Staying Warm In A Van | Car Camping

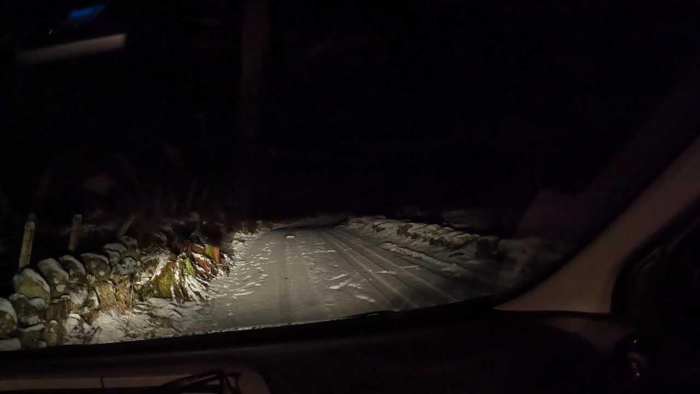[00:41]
I'm parking up for the night in this lay-by and I was going to do a hill walk up by the Cairnwell tomorrow but I don't know if I'll get up there so it might just be a van camping bike down the road in the morning so I was going to make a video about